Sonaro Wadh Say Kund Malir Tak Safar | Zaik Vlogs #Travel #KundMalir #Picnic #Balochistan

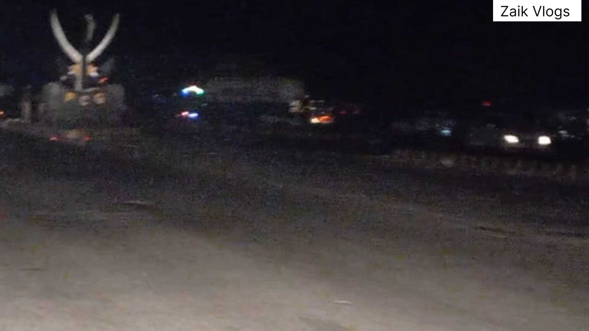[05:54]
और राइट साइड पे जाना है, यहाँ से 120 किलोमीटर है कुंडमलीर।
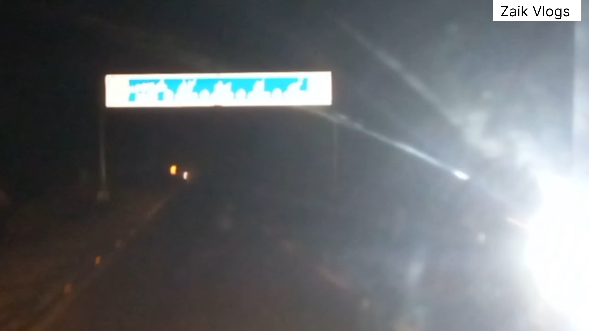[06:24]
बसनी 400, उरमाड़ा 425, कुंडमली 133, हंगलाज माता 130 किलोमीटर। हाँ गुड, डेढ़ या दो बजे तक हम लोग इंशाल्लाह कुंडमली पहुँचेंगे, वहाँ फिर रात को ठहरेंगे, सोएंगे।